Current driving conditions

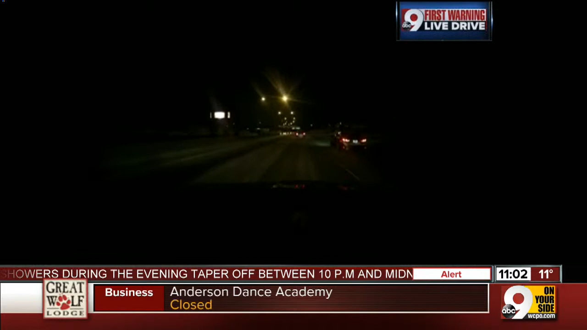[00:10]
ALLIE. I'VE GOT THE CAR FOR YOU TONIGHT, CHECKING OUT THOSE ROADS, AND AS YOU CAN SEE, WE'RE ON 71 NORTH HERE, APPROACHING DANA AVENUE AND MONTGOMERY ROAD, AND WE JUST SLIPPED INTO THAT LEFT LANE,
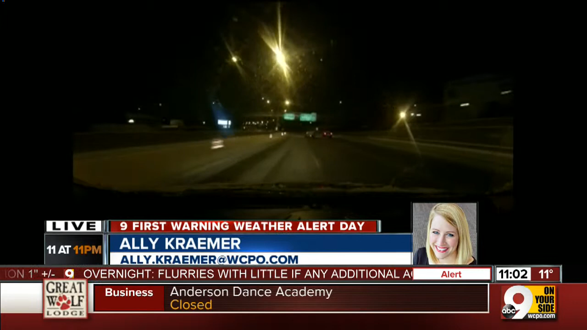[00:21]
AND YOU CAN SEE IT'S NO COVER, IT'S A Bumpy ride. THEY ARE CERTAINLY SLICK, AND I MEAN, JUST NOW, OVER THE PAST COUPLE OF SECONDS, AS WE CONTINUE TO DRIVE, THINGS HAVE CHANGED DRAMATICALLY,
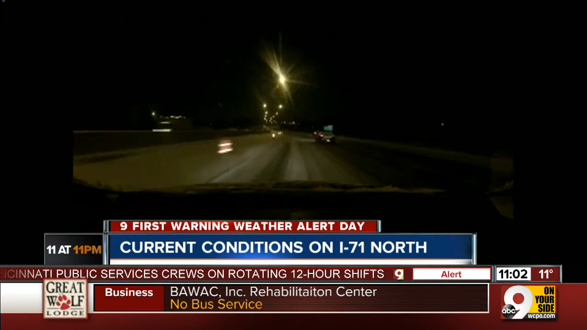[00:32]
NOW IT LOOKS LIKE ALL THREE OF THESE LANES ARE STILL SNOW COVERED, IT'S BECAUSE ALL OF THESE CARS THAT ARE DRIVING OVER IT HAVE REALLY PACKED THAT SNOW DOWN TIGHT, SO IT'S MAKING IT REALLY DIFFICULT FOR SNOWPLOW CREWS TO GET ACROSS THIS AND REALLY GET IT OUT OF THE WAY.